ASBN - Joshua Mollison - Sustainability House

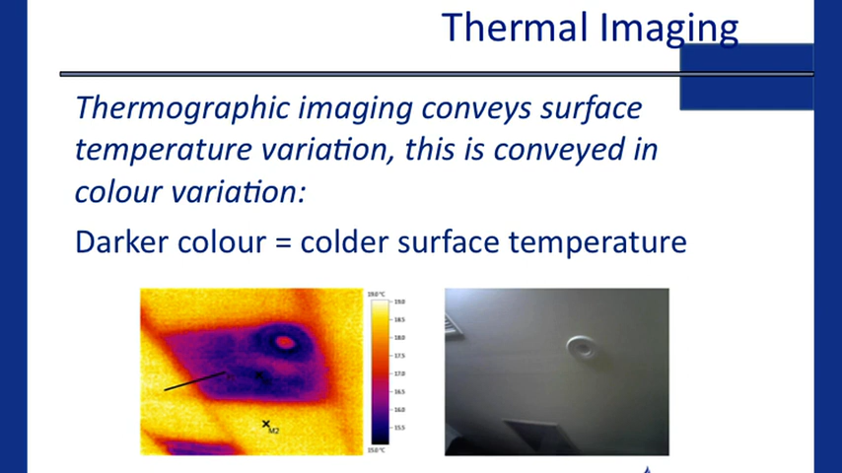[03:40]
the redier the colour, if they're even words, and a digital image on the right of a downlight. And can anyone tell me what the thermal image is picking up? The electrician removed the insulation. Correct. Very typical, and I hope there's no sparkies in the room. Sorry in advance.
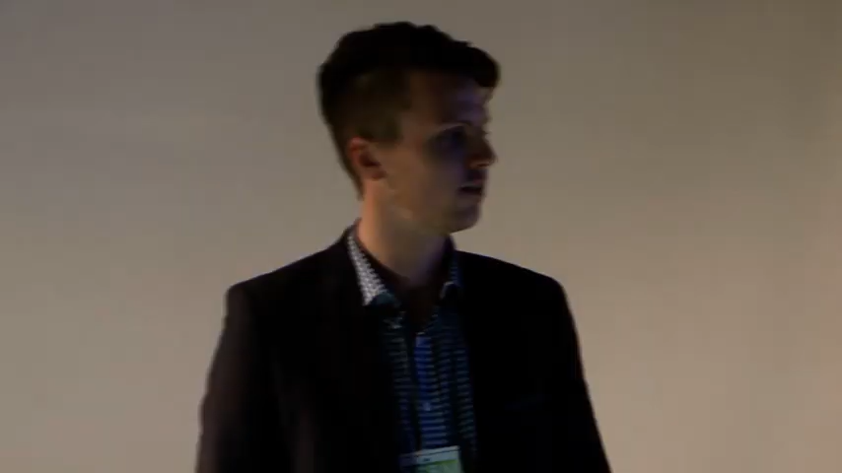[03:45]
But very typical of what we're finding, and it's just an education thing more than anything. We're still building to the old halogen days where you've got to pull the bats away, and we now have better technology where you can insulate up to it, or if not, over.
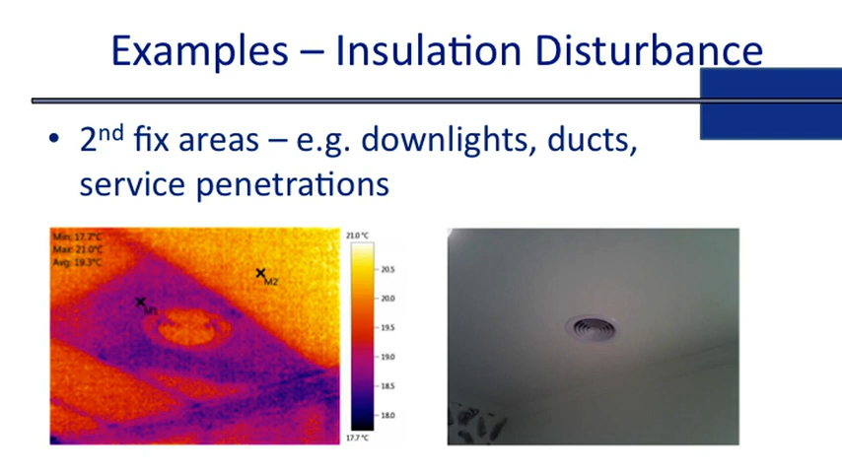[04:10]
On screen: max 21.0°C, min 17.7°C, scale top 21.0°C, scale bottom 17.7°C
So, that leads on to second fixed areas are generally a pretty big issue within our Australian construction industry at the moment. So, we've got a return duct, and the exact same concept, bats are moved. More often than not, they're actually up there. They've just been moved and not put back. And so, here we've got a correct versus incorrect installation. So, this is actually the same downlight. It's an IC-rated downlight, meaning you can lay insulation straight over the top. Here we've got a bat missing completely. Then that's quite a large area, as you can see. And here we've got a consistent blur.
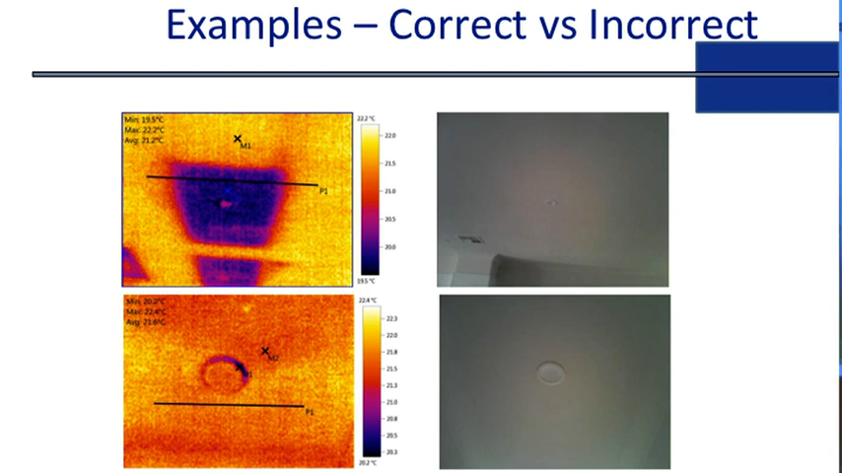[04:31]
Blur is fantastic. So, we've got a consistent temperature image where the bat has actually been laid over the top.
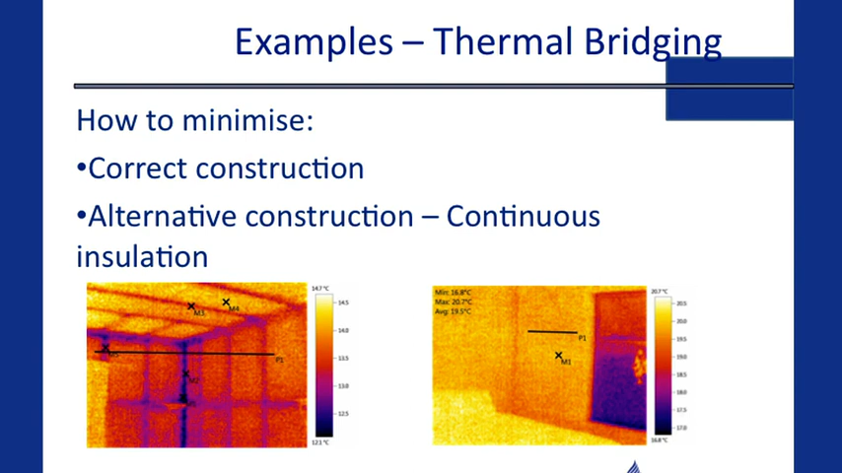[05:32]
The image on the right-hand side is of a structurally insulated panel. And as you can see, there's no structural members, so there's no bridging. So, you get a consistent layer of insulation, which also provides a consistent air barrier. Other examples of air leakage. So, the image on the left, we've got a bayonet fitting. And you can see we've got what looks like water spraying out all around it. Pretty typical, we drill a hole this big in the ceiling and we poke a cable that big through it. And you add that by 50 and you've got a hole this big in the house.
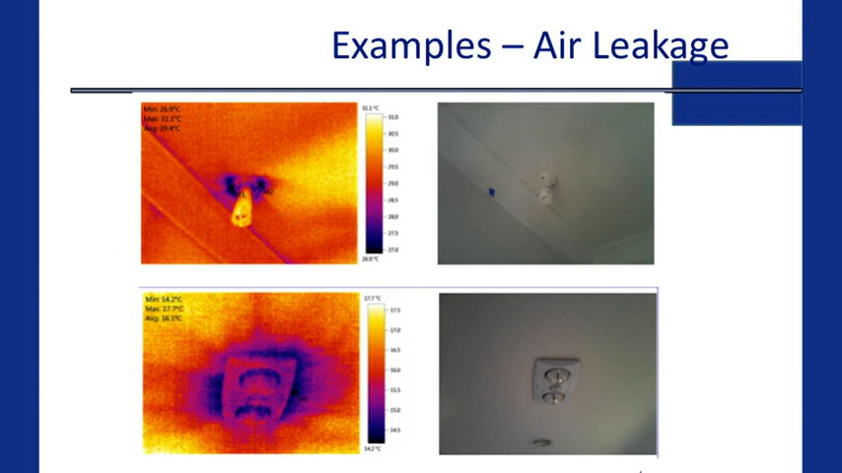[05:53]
Exhaust fans, again, so leakage through them. The current code doesn't require us to seal them to non-habitable areas.
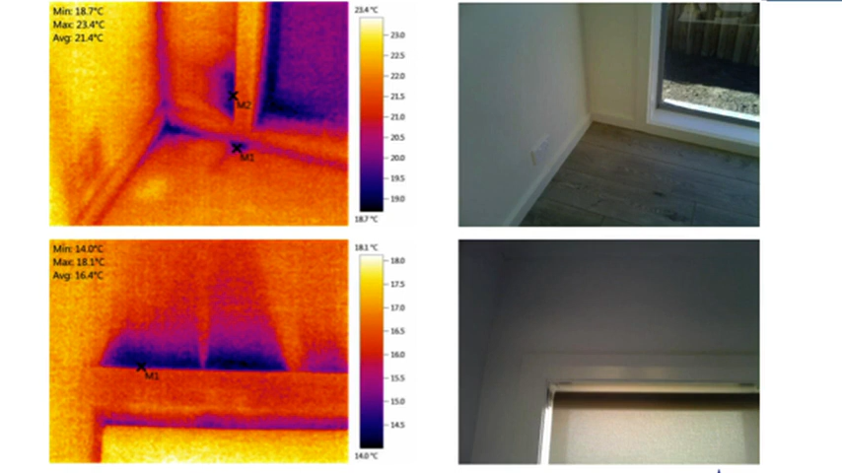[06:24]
So, this is really important to seal up. So, we've got these cold, dark splatter lines coming in. And that's air actually being drawn into the building. Same picture down here is the top of a window architrave. So, we've got air being drawn in across the top. You'll notice the vertical architrave, there's no air leakage because we cork them because we can see them. But we can't see the horizontal architrave.
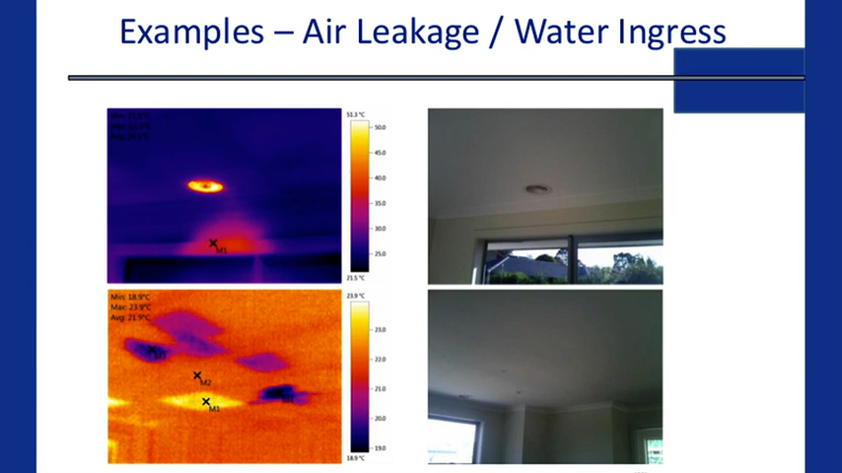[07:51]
So, the cold sections I couldn't explain straight away. So, upon further inspection, we actually noticed a little bit of moisture build up and damage along the plasterboard and there was a roof leak. So, there's water sitting on the ceiling lining throughout the whole roof space. Now, the builder was actually about to hand this over to the client. So,
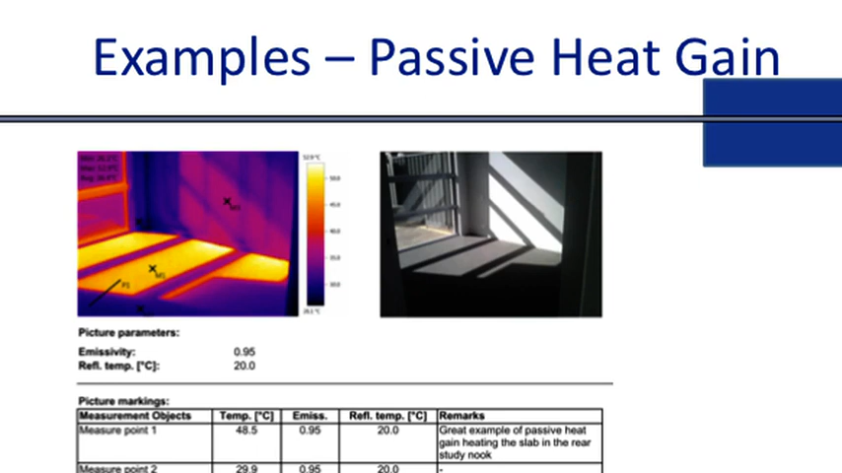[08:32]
Here we've got a north-facing bedroom and we've got passive heat gain at its finest. We've got sun coming in and warming up the slab slash carpet. So, you can see the temperature variation both in colour and Celsius there. On to the next.